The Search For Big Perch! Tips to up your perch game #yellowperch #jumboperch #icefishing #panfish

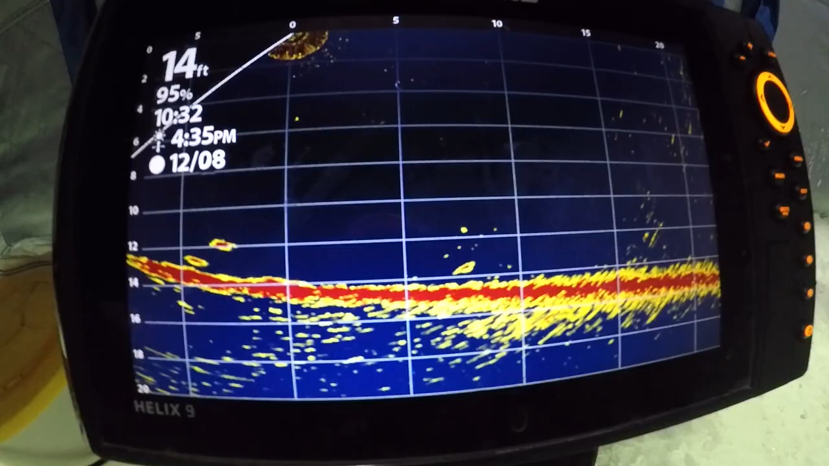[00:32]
On screen: depth 14 ft
You should be able to see here on the Mega Live, but there's just perch literally everywhere.
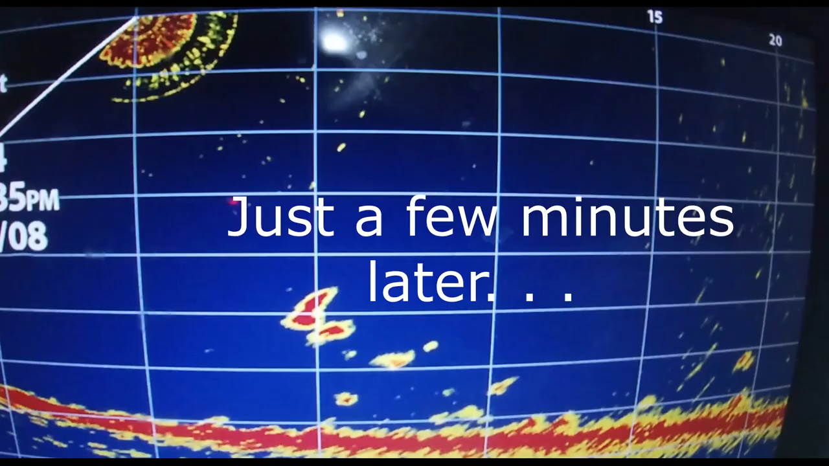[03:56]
Matt, do it. Do it. Do it. Come on. Look at them. They're flying after. How have they even touched it? Turbo! Under the ice! Is it actually big? No way. Yeah, it's big. Under the ice! No way. Oh! Oh no! Matt! Was it actually big?
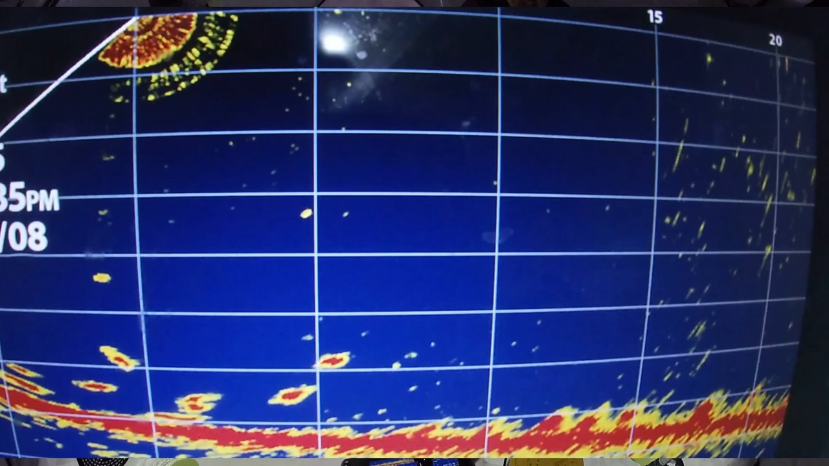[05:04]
I don't know. That's so weird. It's crunched up here. These look like big ones coming in on the bottom up there. Yup. They're sticking off the bottom way more. And they're all like single file. They're not stacked on top of each other. They're all laying. I think they're the better ones. Really? I think it's 80 or 90. Oh. Yeah. Oh man. I think it's 80 or 90. Oh. Look, they got marks. Kind of all of them. This one looks bigger.
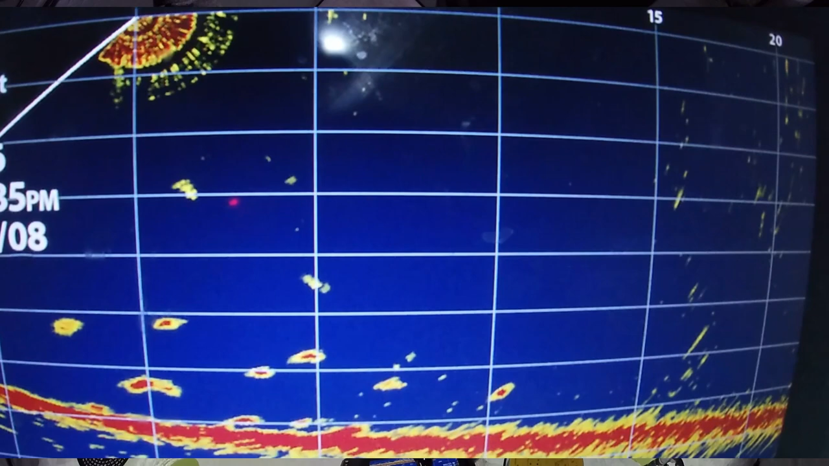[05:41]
Oh man. That one looks big. Oh man. That's not big. Yeah. My turn to do this. Decent. That's not big. Yeah. Yeah.
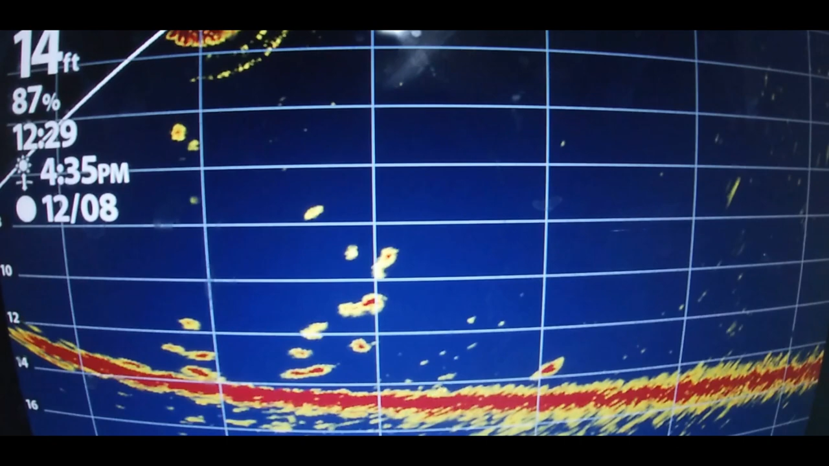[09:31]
On screen: depth 14 ft
Yup. Like literally just fish everywhere.
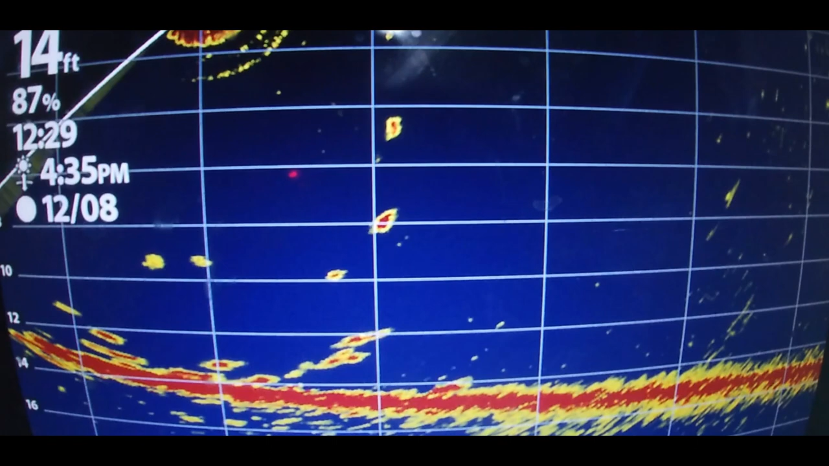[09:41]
On screen: depth 14 ft
It's like an ocean coral reef down there, there's so many fish. There it is.
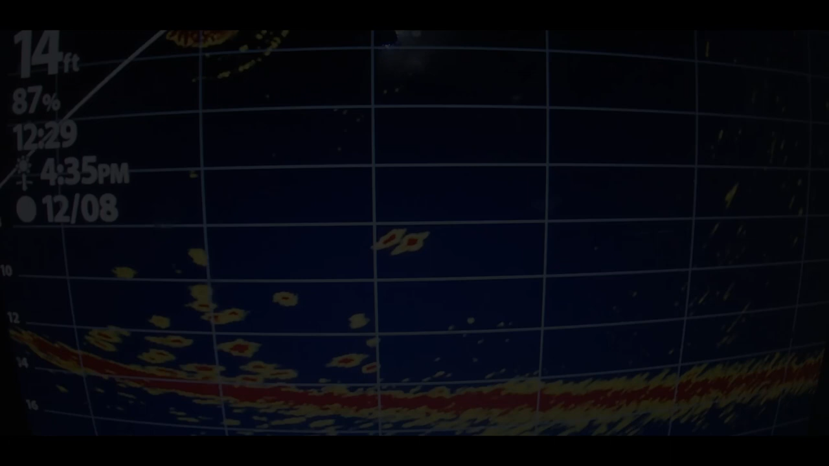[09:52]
On screen: depth 14 ft
It's like another big beauty. Just popped another nice fat jumbo here.